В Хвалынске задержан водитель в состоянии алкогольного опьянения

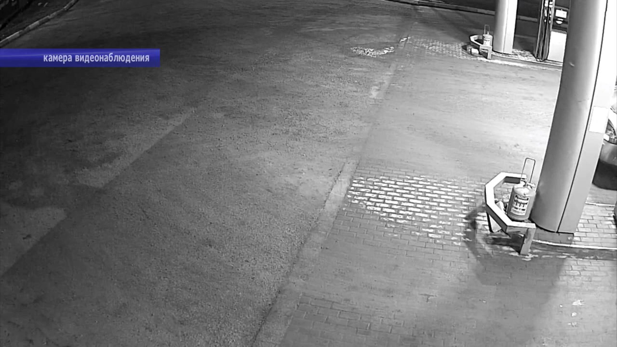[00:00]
Заметив на дороге автомобиль ДПС, мужчина решил пойти на хитрость. Он остановился, открыл капот и сделал вид, что занимается починкой неисправности.
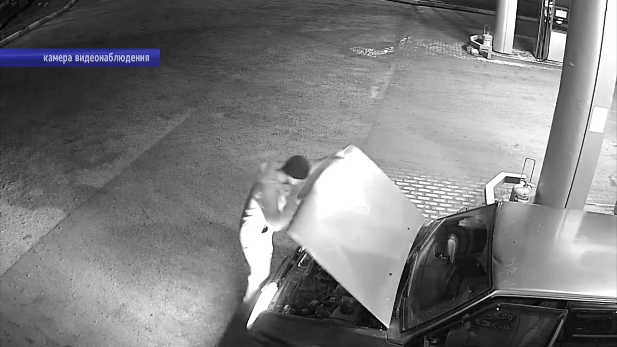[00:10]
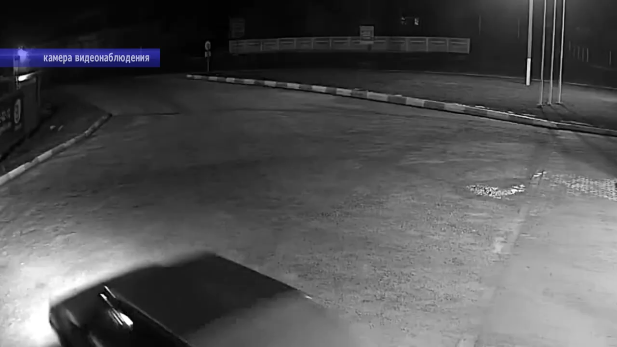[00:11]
Маневр, конечно, хитрый, но, мягко говоря, неубедительный, по крайней мере, для инспекторов, которых обмануть крайне сложно. В итоге, игнорируя требования полицейских об остановке, водитель попытался скрыться.
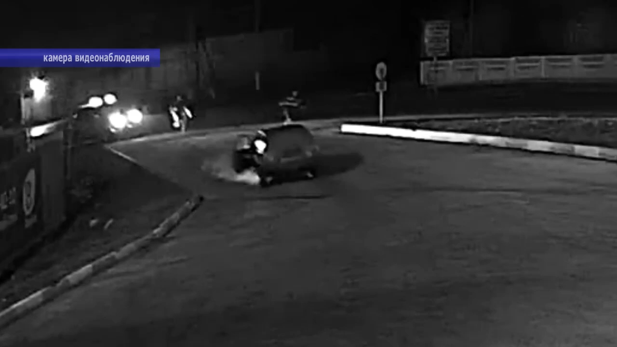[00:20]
Финалом погони стало простреленное колесо и задержание. От медосвидетельствования пронушитель отказался, изрядно испортив себе и без того неидеальную биографию.